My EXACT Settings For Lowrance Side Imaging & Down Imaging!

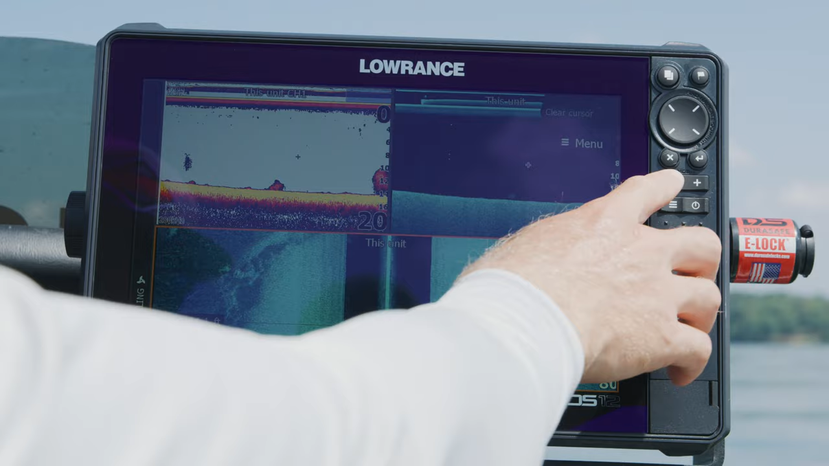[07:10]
water clarity it's not it's not crystal clear by no means so that does change how you're viewing stuff so the first thing you can look at uh obviously my 2d that's fine i like that my my down imaging uh we can play around with the contrast like i said plus one we could drop that down oh i'm sorry i'm changing my side imaging okay so negative one on that if we start changing that up you can really see how spiked up that gets um and you can see off to the side here we got some stumps we got a lot of bait there's a big stump right there
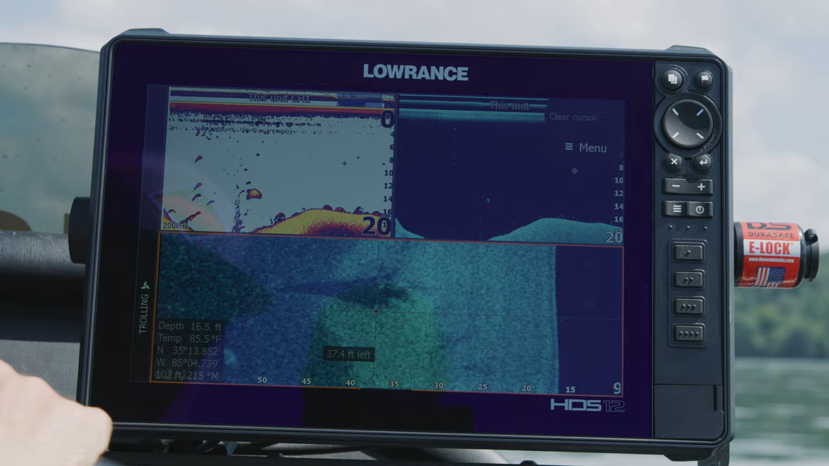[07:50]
On screen: depth 16.5 ft, water 85.5°F
there's two fish on it you can zoom in there's one one and two fish right there don't know if they're bass they could be catfish carp whatever those are two fish picked up that was um 40 feet off to the side uh again there's a there's a lay down right there looks like there may be a couple fish in it as well
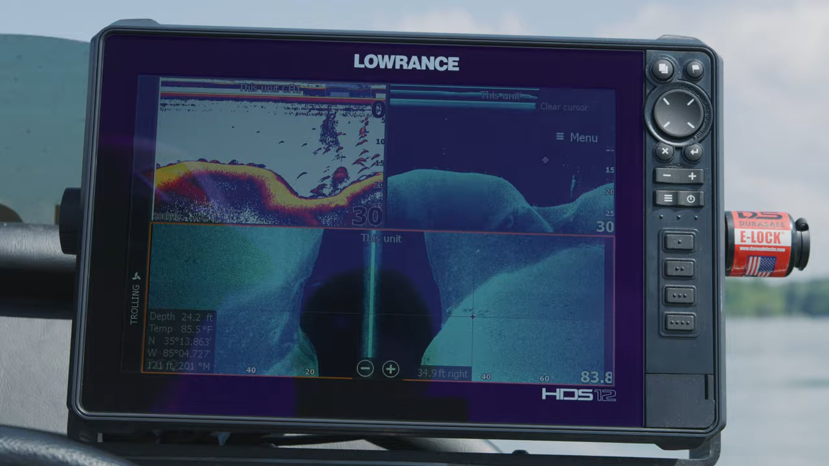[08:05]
On screen: depth 24.2 ft
let's play around with the contrast on that i got it on plus one let's see if we doll it down just a little bit now see to me that kind of made things pop a little bit more
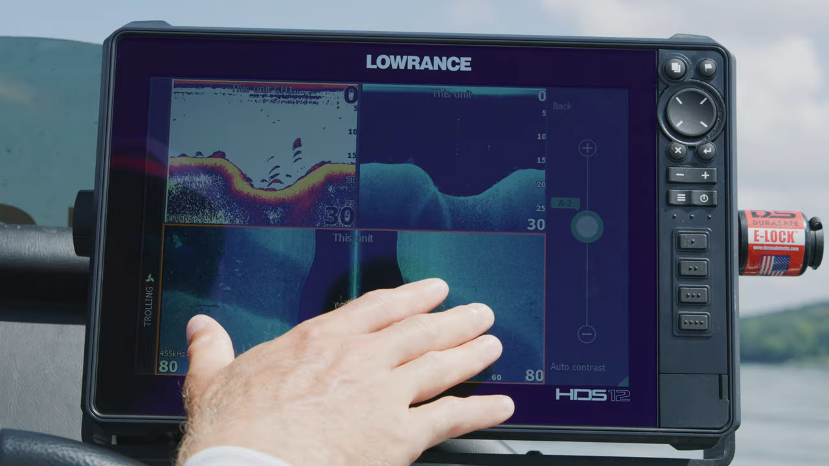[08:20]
just by dropping the contrast um it was almost too bright uh and and like i said this is something that i change pretty much any time that i'm looking for structure i play around with that contrast to really
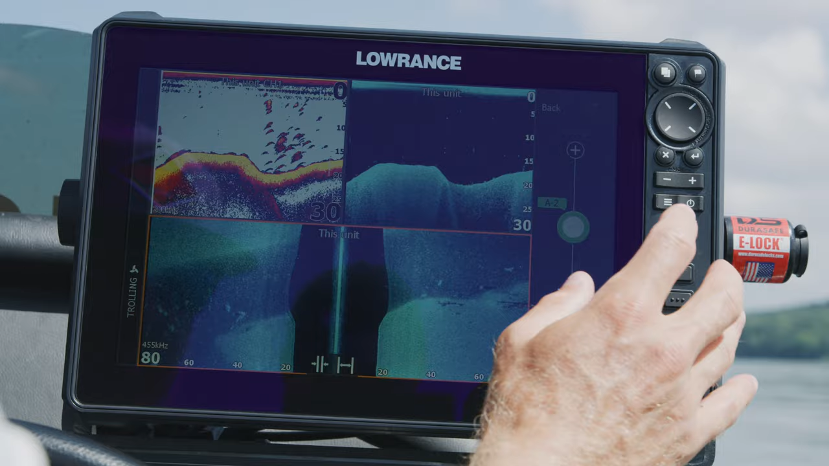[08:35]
give me the best detail that i have for the day now you'd think more
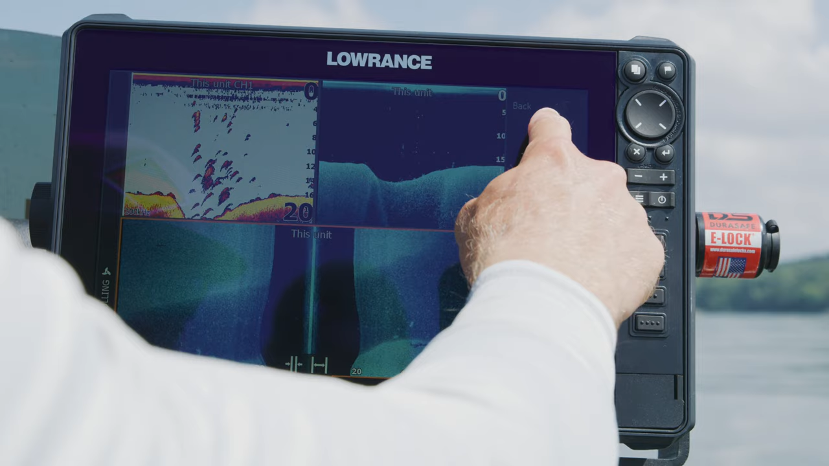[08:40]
contrast is going to make it better well not always because sometimes you can almost blow it out and make it too bright um so you can see we start to lose detail right here on this point but when we bring it back down you can almost see you can almost see the shell and hard spot on
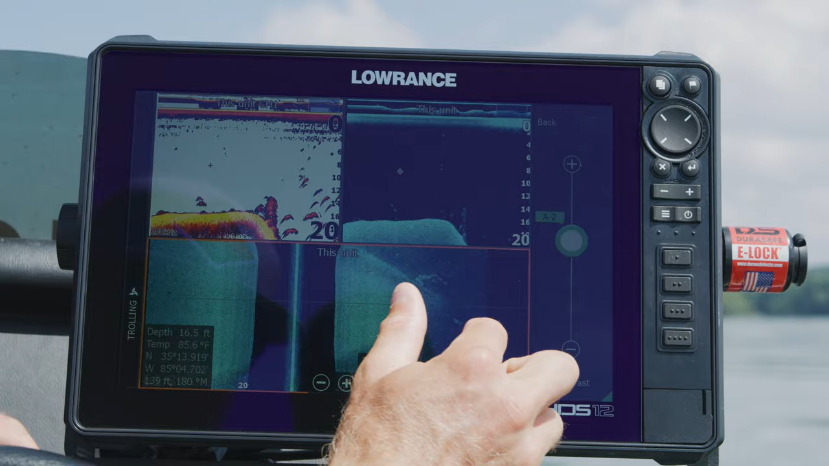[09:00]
On screen: depth 16.5 ft, water 85.6°F
that old look see how it's kind of all broken up right here that's a big deal so just by going down uh another uh dust or point on the contrast you can almost see where the shell is uh big big deal and you obviously can tell the hard bottom from from the not hard bottom or silted in areas and this is the old this is the old creek bed right here and then this is the hard spot that the sides of it so super
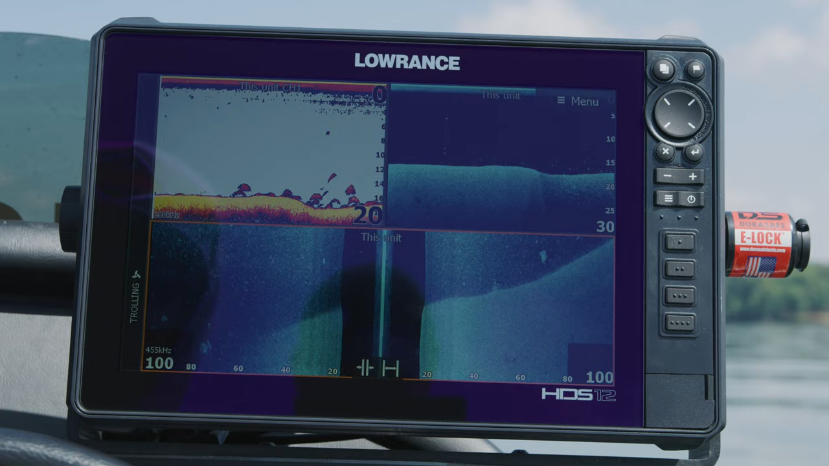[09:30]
easy to pick out but just just playing around tweaking those settings can make a big difference in what you're viewing for the
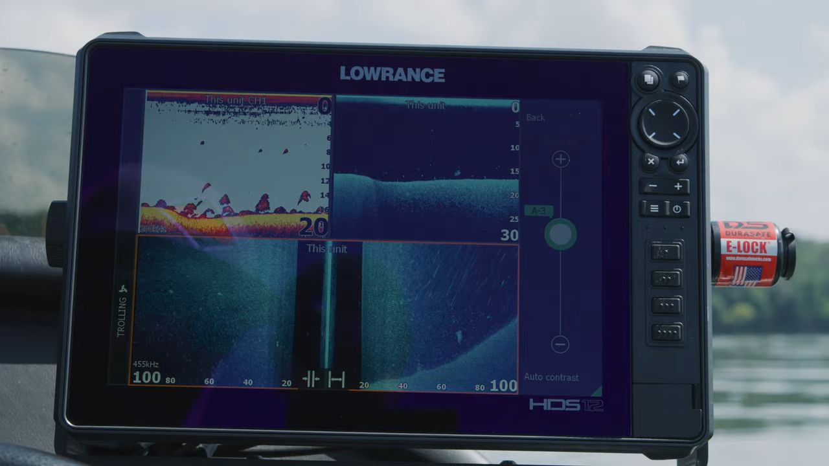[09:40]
day like i said it's not a set in stone type of thing that you just you
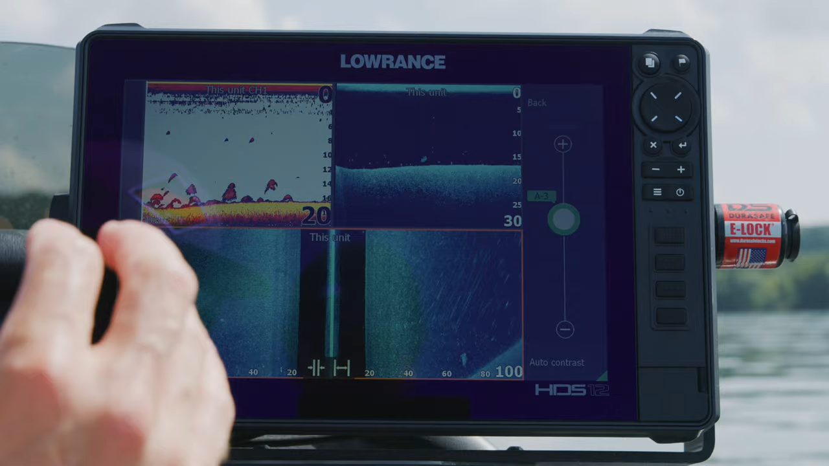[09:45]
go out and it's always going to work for you every single day on that exact setting it's a ballpark setting but things like water clarity like if you go to some place like lake saint claire that drastically changes how well
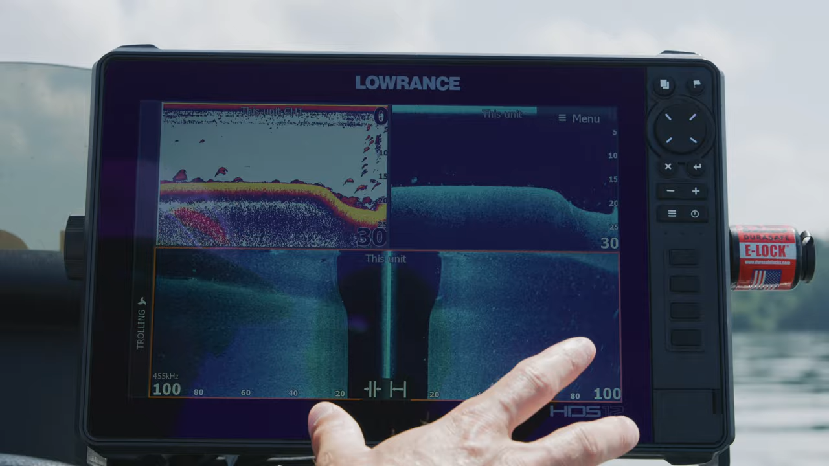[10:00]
your units can work in that cleaner water they get a cleaner return
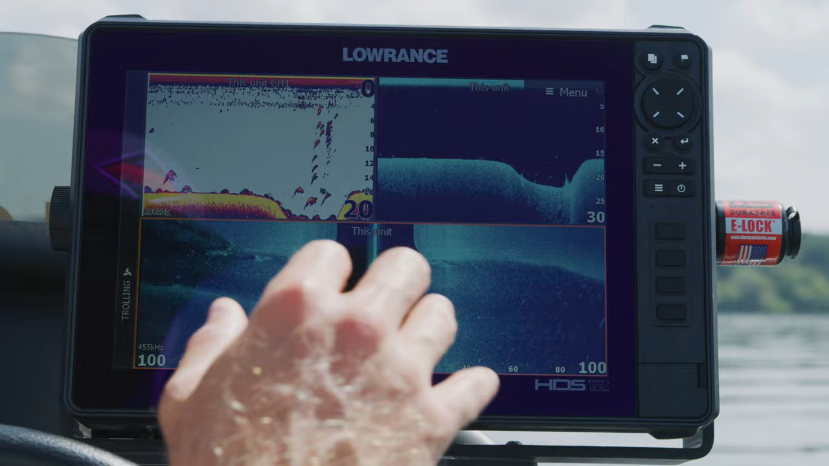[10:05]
on that on on your sonar stuff so big big deal just playing around with it we
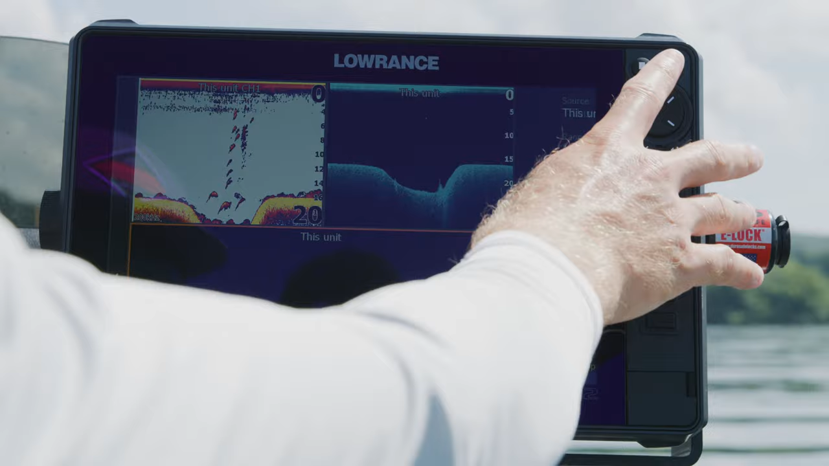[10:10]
can we can try the different palettes like this now see the settings that i have blow this palette out so i'd have to go through and change to a different palette but
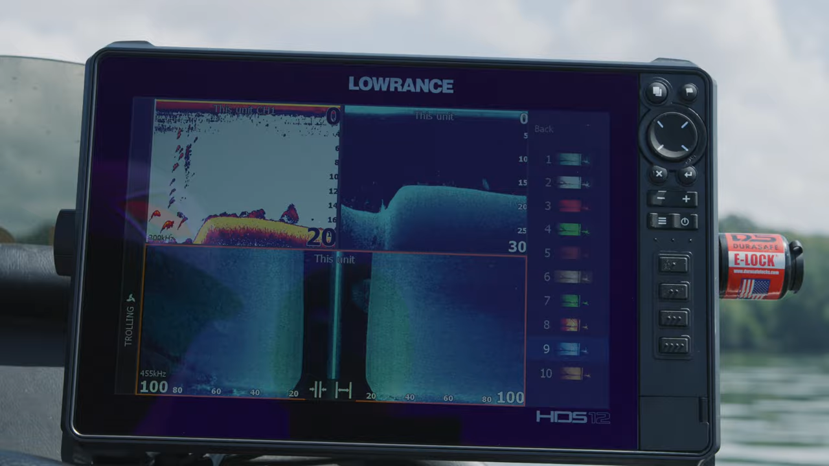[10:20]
that's why i really really like this blue i'm a fan of it right now and that's just my personal opinion um you know we can go back out of it and let's try
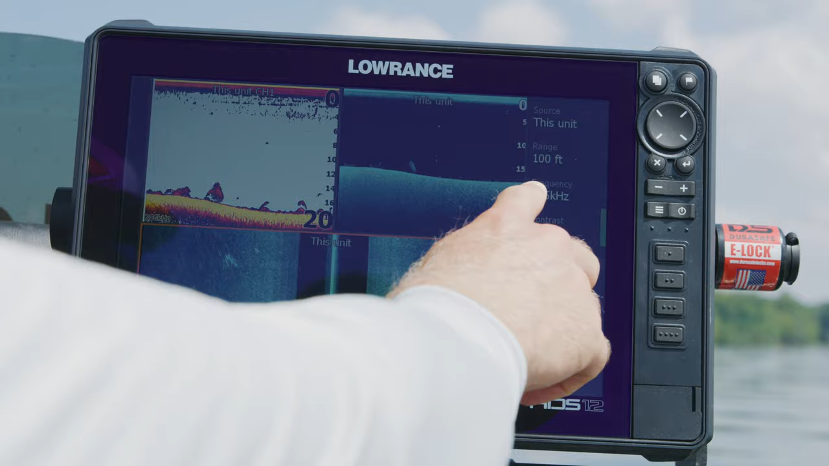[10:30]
on this on our down imaging if we go into advanced surface clarity we put that on high and we lose some of that stuff and i want to i want to see bait i want to see all those little things in the water column when you turn it off obviously that's a line right there
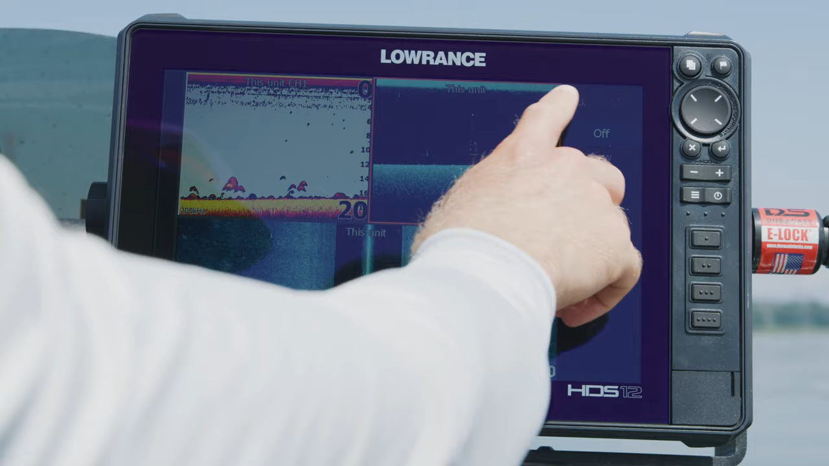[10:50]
that i'm not i'm not concerned with that that's fine um you
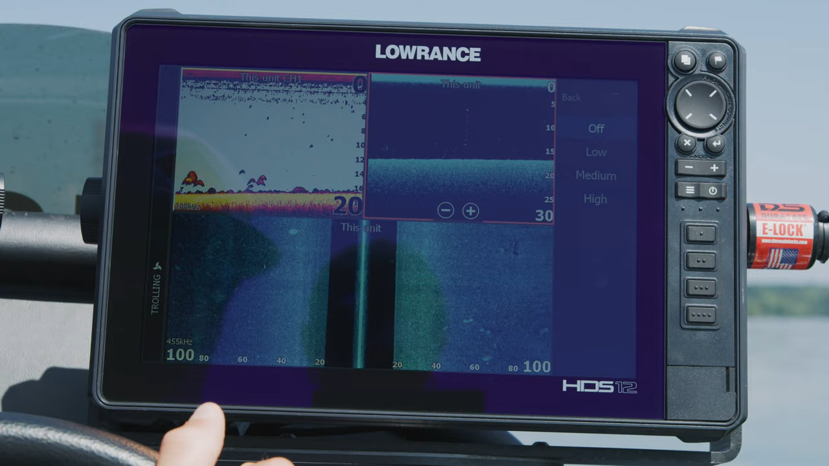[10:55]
know so that's why i like running it on low to give me my best picture possible seeing everything that's down there and try try the same thing with the 2d to go into advanced surface